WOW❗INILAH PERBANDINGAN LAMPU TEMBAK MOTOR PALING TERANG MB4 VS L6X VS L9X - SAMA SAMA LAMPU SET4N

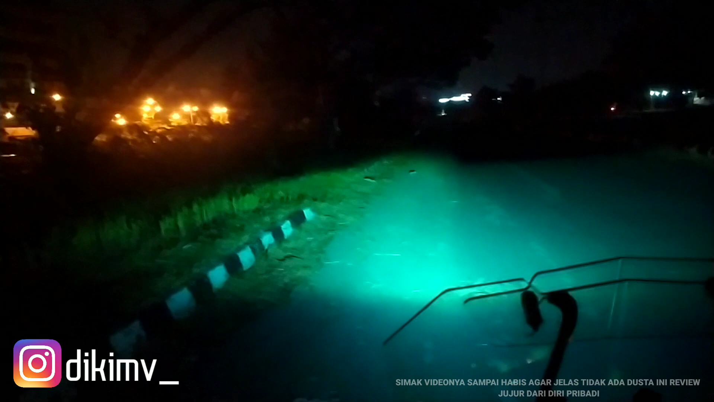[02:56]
Ini untuk lampu HID Low High Low High Bim High Bim Bim
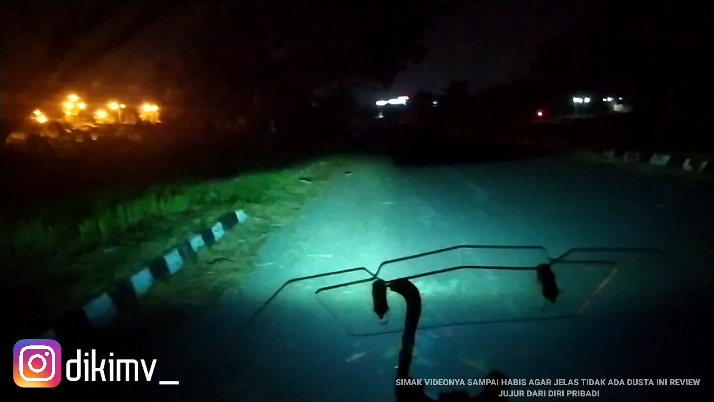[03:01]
Buinan untuk lampunya Untuk HID Ya Dan untuk yang pertama kita hidupkan lampu setan Lampu MB4 Anjigil aja kode co Waduh Ini ya Emang gak main-main sih Harga sama Harga sama apa namanya Harga sama kualitas memang jauh beda sih Ini MB4 Only MB4 aja
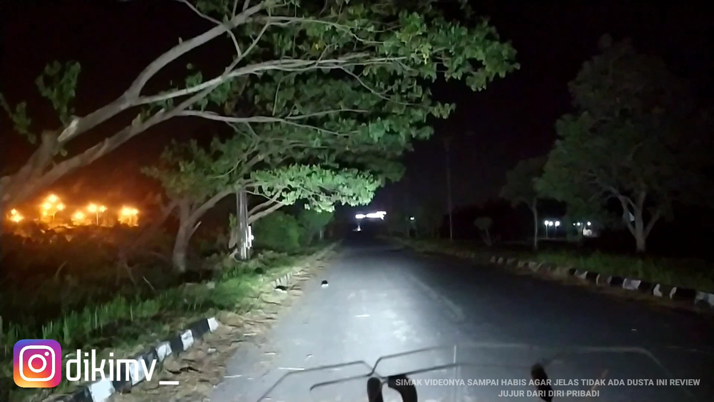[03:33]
MB4 ya Dengan lampu L4Z atau MB4 Tapi ini perang-perang Dari yang MB4 tadi
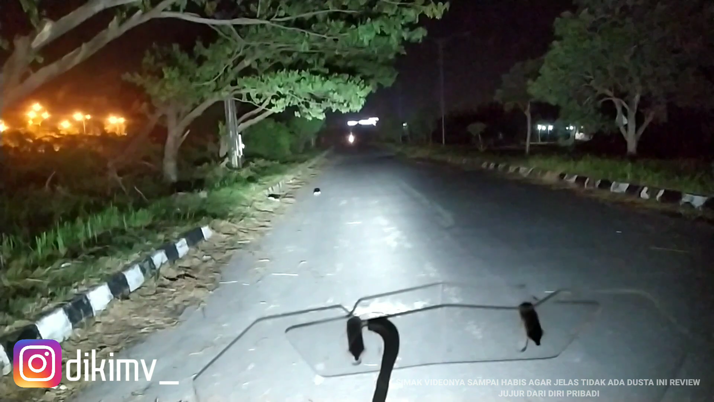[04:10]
Ya Dia karakternya Sedikit kuning-kuning gitu ya Emang putih Tapi putih kekuning-kuningan Itu ya Untuk yang pertama MB4 Dan untuk yang kedua L6X Ini Lampunya sama Karakternya warna agak kekuning-kuningan Putih kekuning-kuningan juga
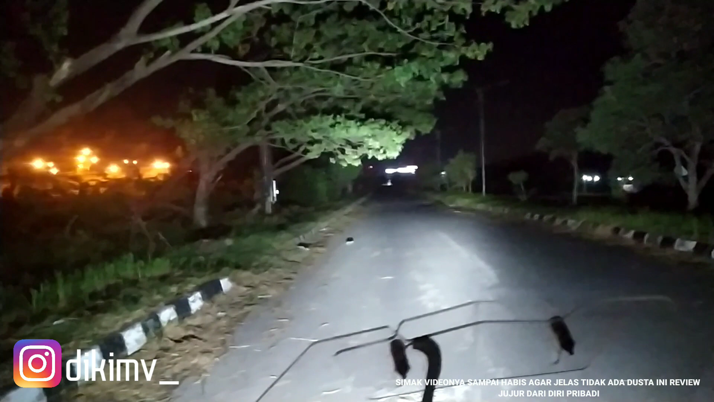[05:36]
Ya Ini untuk lampu MB4 Sangat-sangat jauh Kemudian cukup tebal Dan Selanjutnya Lampu tembak L6X
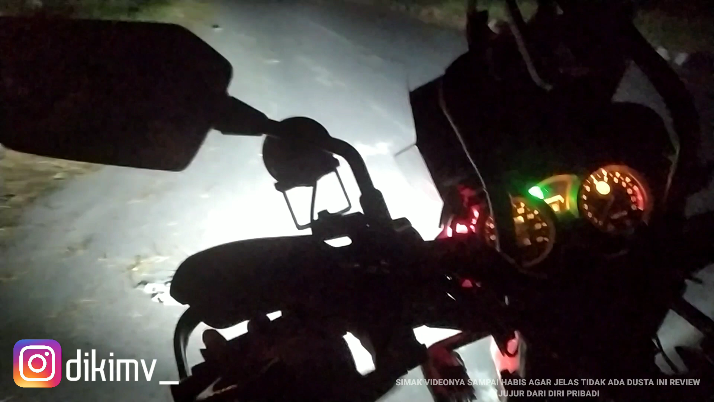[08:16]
Oke kita hidupkan Untuk lampu L6X Nah Ini Penampakannya
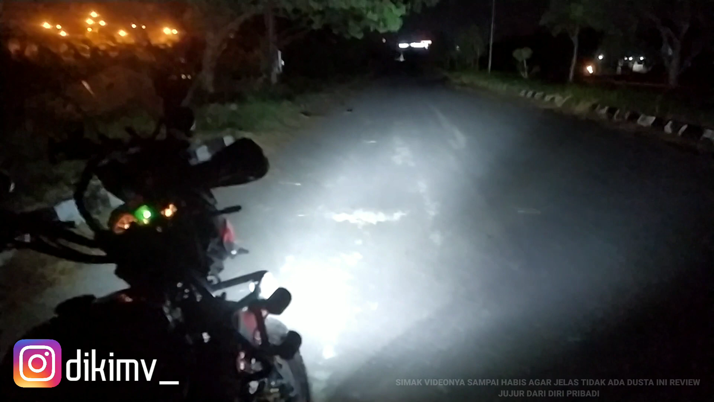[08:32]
Berbeda kan Sangat-sangat berbeda Mulai dari titik jauhnya Aja Dari titik tembaknya Aja Sangat jauh sih Kalau MB4 tadi Tartanya sangat-sangat jauh Daya tembaknya juga jauh Dengan lampu MB4 Ya jauh banget coy Tapi Gak sejauh MB4 Ini nomor 2 Oke selanjutnya Kita hidupkan lagi Untuk lampu yang terakhir Lampu L9X Nah Ini Ya Gak beda jauh juga sih Dengan lampu MB4
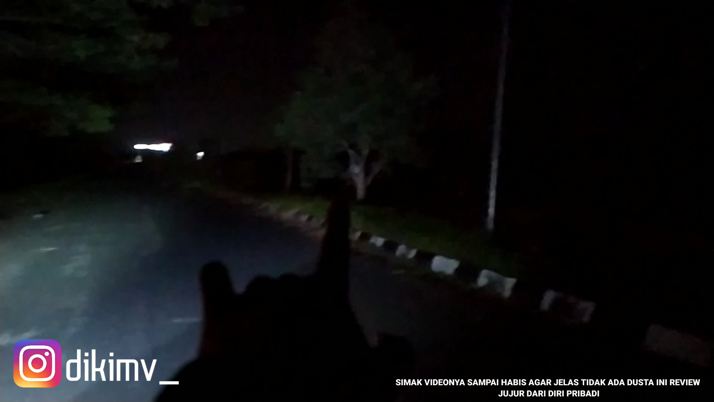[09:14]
Nih Tuh Lebih menyebar Jadi lampu yang lain Menyebar banget Beda Jangan MB4 Kalau MB4 Empat mata Jadi spotlight banget Ya Tembus sampai ke depan Berapa meter-meter Gak masalah Tapi cukup terang juga sih L9X Bukan gak terang bosku Tapi diantara tiga lampu ini Yang paling terang adalah MB4 Tetap Tapi untuk Bang Duitnya gak cukup bang Untuk beli MB4 Jadi silahkan pilih L6 Atau L6X Atau L9X Seperti ini ya cahaya nya